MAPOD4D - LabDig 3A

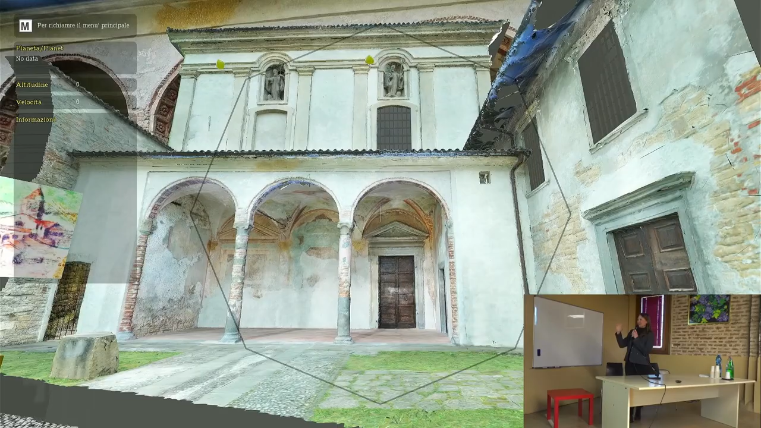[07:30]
composto da due parti questa parte
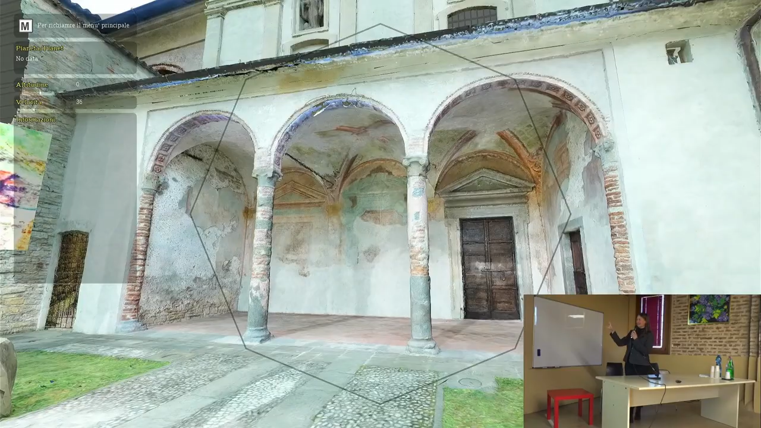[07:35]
interattiva in cui possiamo comunque vedere come
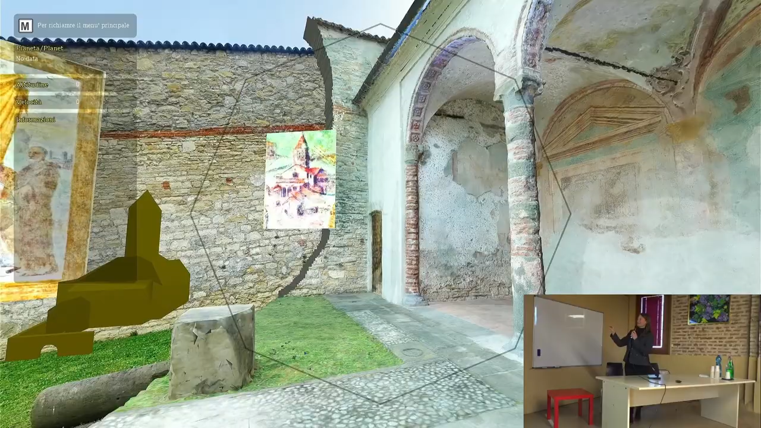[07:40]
è fatta la muratura vediamo anche delle statue che
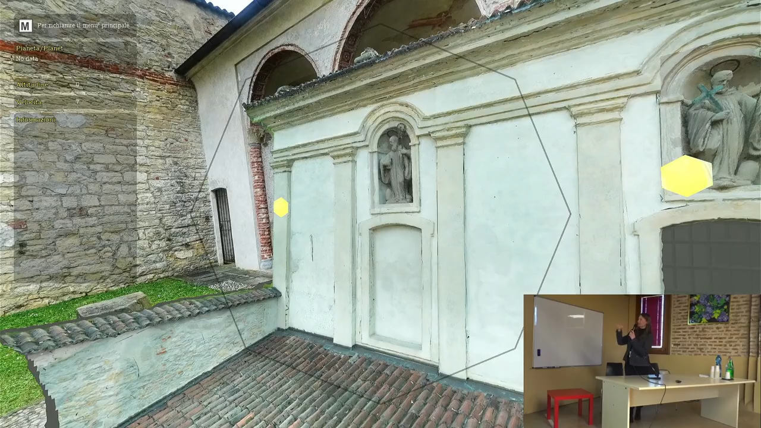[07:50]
ci sono al di sopra della chiesa e interagendo con questo esatto possiamo vedere
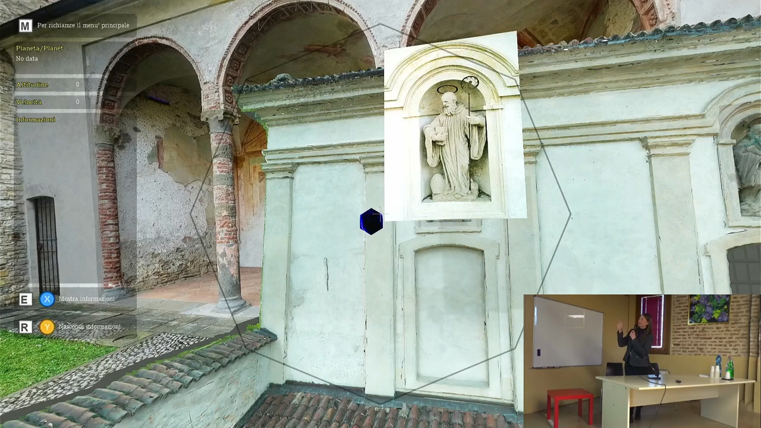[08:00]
la fotografia di dettaglio appunto di queste statue
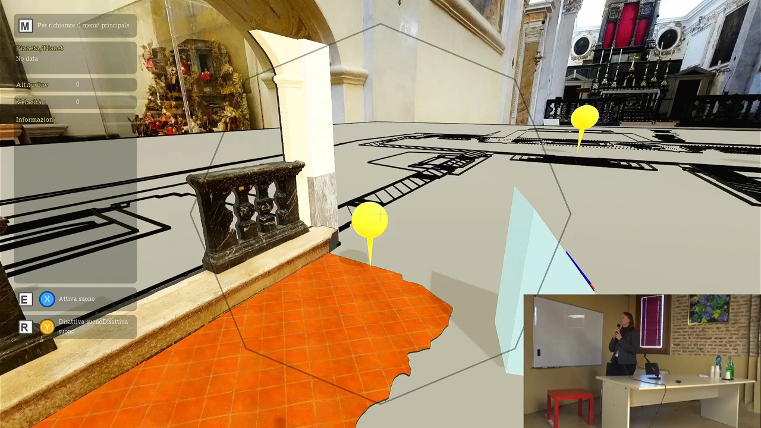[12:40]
è una prova di acustica insomma è stato utilizzato un violino all'interno della chiesa
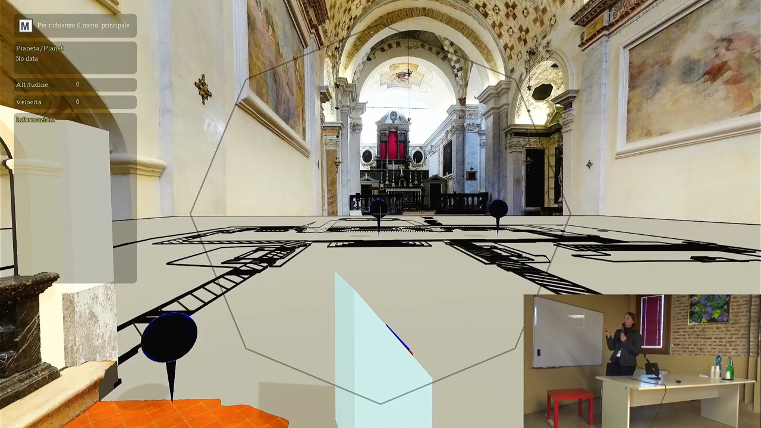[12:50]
e la registrazione è stata effettuata nel punto in cui era presente la tomba T11 il violino si è spostato nei vari punti della chiesa
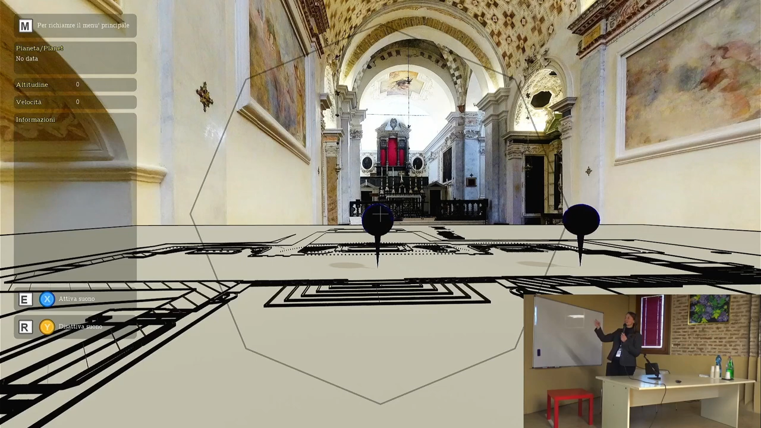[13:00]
e si è provato a registrare il suono questo perché?
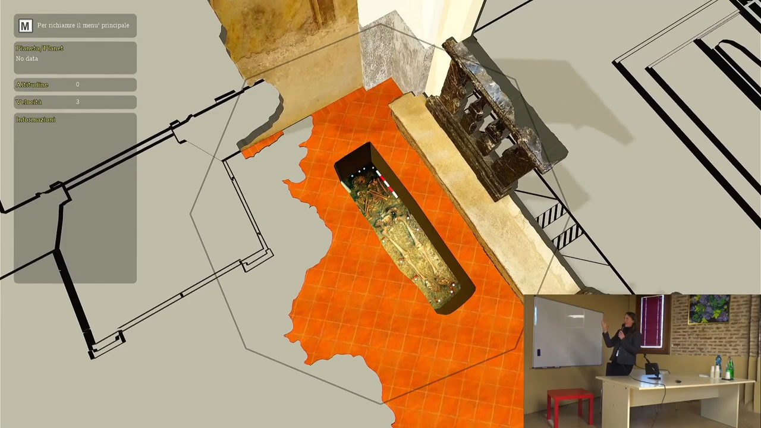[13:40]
il nostro scheletro messo in luce prima del recupero è
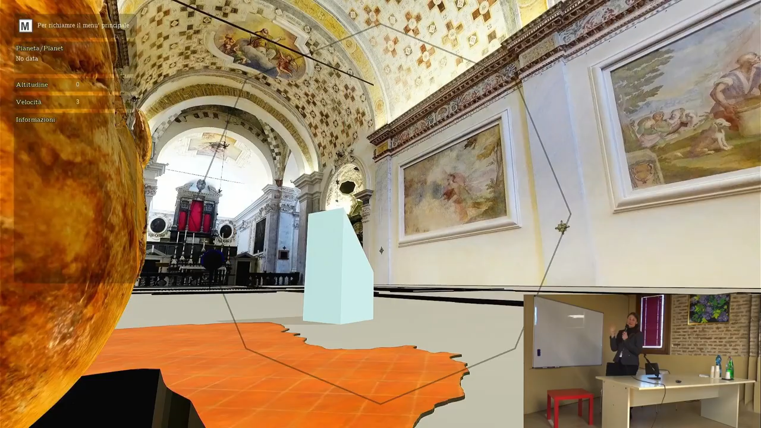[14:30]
stato acquisito tutto quindi sarà un lavoro successivo e qui si inizia a intravedere qualcosa di particolare una lesione sul tavolato cranico
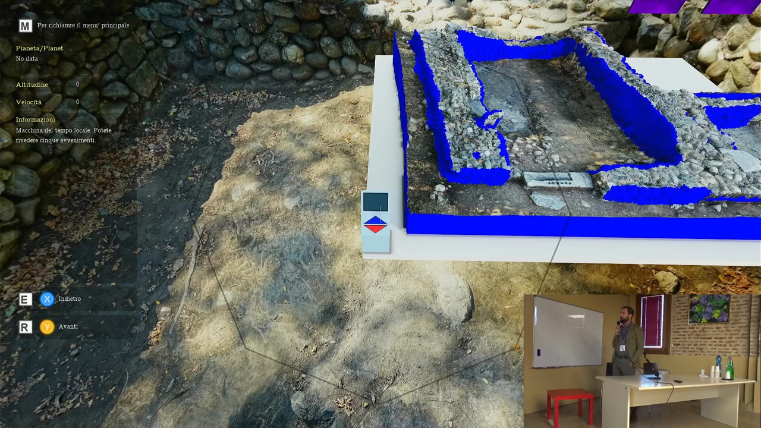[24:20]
occhi con la stessa percezione visiva che ne abbiamo noi archeologi quando la mattina di giugno di luglio a seconda di quando appunto la nostra campagna di scavo la indaghiamo come vedete anche qui c'è parecchie zone blu e questo perché come dicevamo prima l'incontro con Roberto alla costruzione del metaverso è
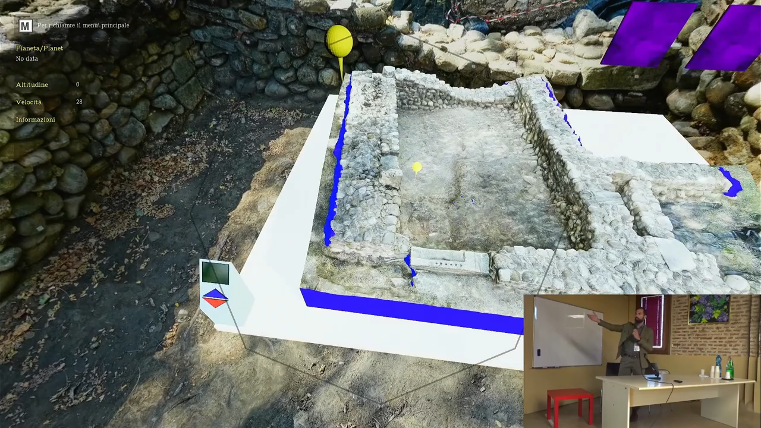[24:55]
metaversi quindi tutte le facce blu che vedete sono derivate dal fatto che normalmente quando
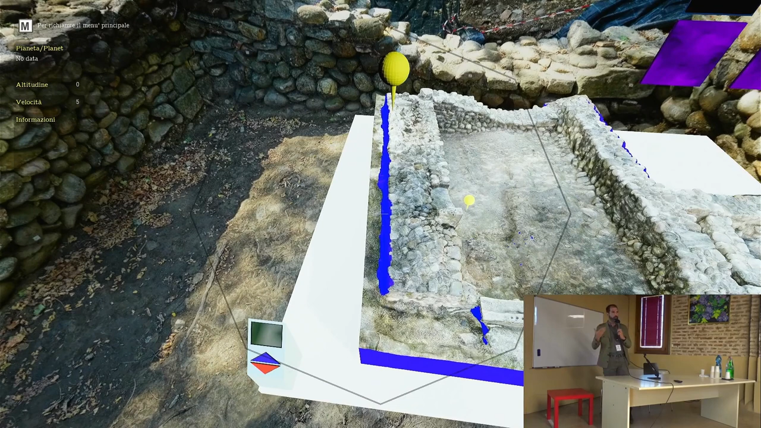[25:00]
noi archeologi documentiamo uno scavo lo documentiamo per delle planimetrie oppure dei prospetti quindi ci sono delle zone buie che normalmente non pensiamo di dover documentare e invece lavorare per una documentazione realmente tridimensionale anzi quadrimensionale perché come dicevamo prima questa vede anche il tempo come costante nella quale muoversi ci costringe a riflettere sul modo in cui documentiamo un contesto stratigrafico un cantiere di scavo
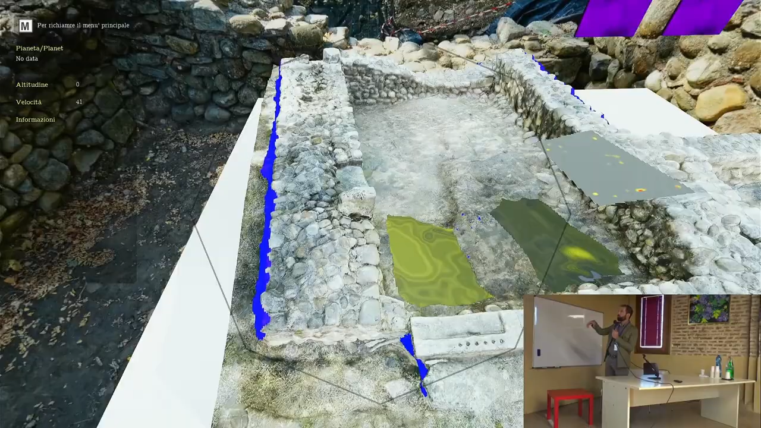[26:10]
contesto stratigrafico sovrapponendolo ad altri dati per esempio alle
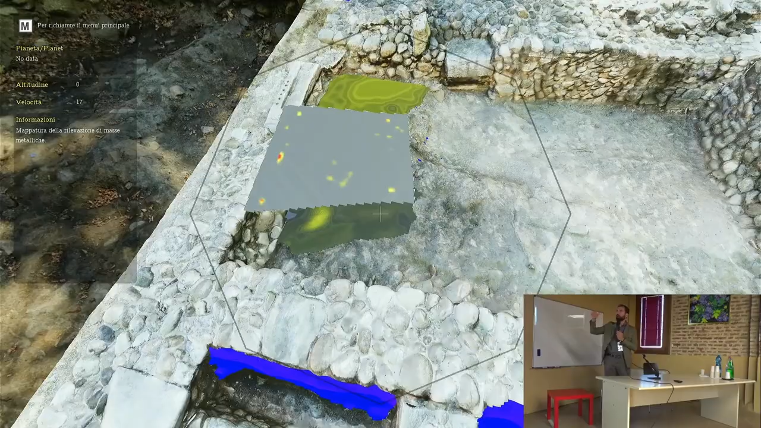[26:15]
anomalie magnetiche registrate da Roberto stesso all'interno del cantiere
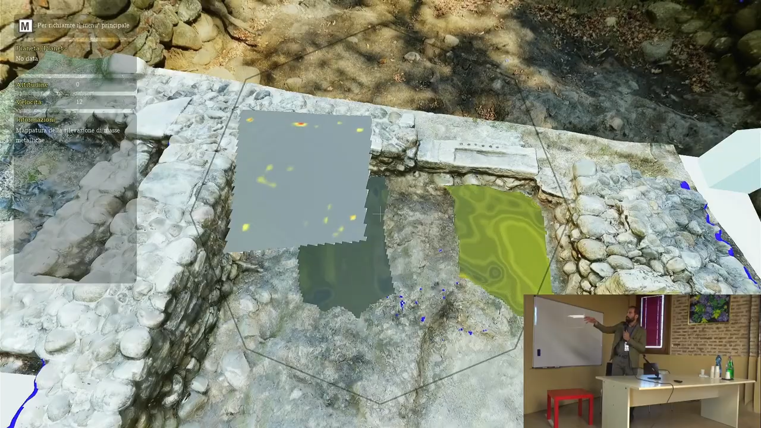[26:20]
e che sono presenti nell'area settentrionale della stanza
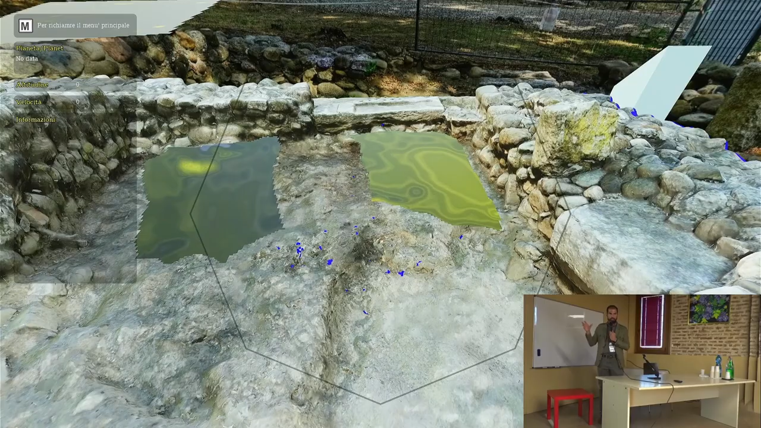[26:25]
dell'ambiente che stavamo indagando quella di destra proprio in prossimità di un